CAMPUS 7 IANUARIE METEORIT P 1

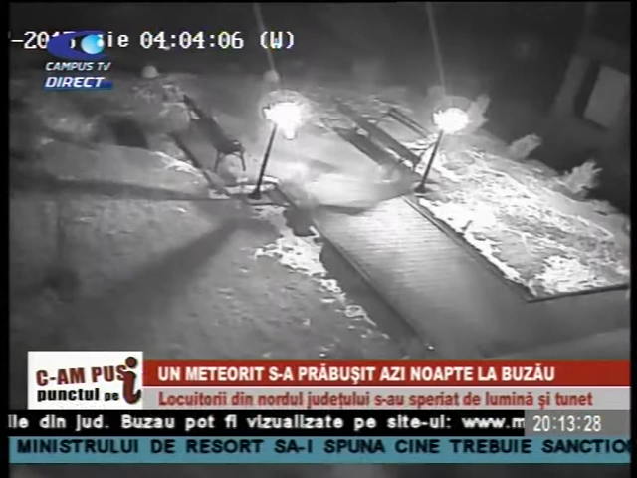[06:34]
iar lumina a fost mult mai puternică decât cea observată în municipiul Buzău.